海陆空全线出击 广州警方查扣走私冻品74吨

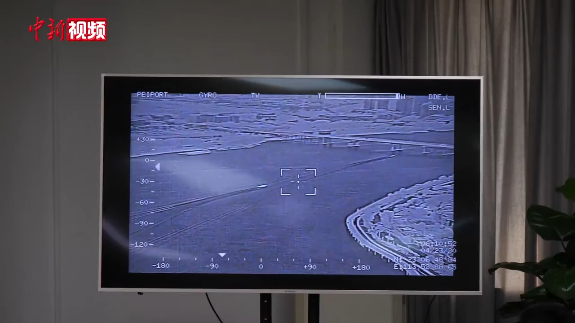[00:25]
警用直升机参与打击走私行为由警用直升机空中发
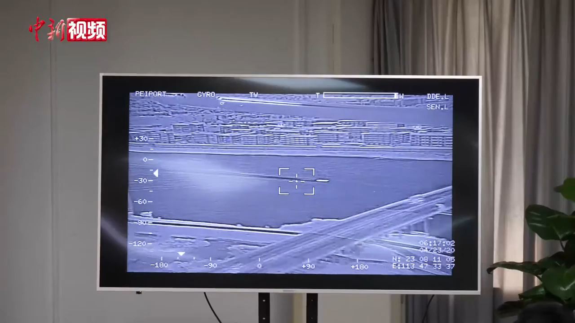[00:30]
现并锁定走私快艇引导海关集私艇在水面进行抓捕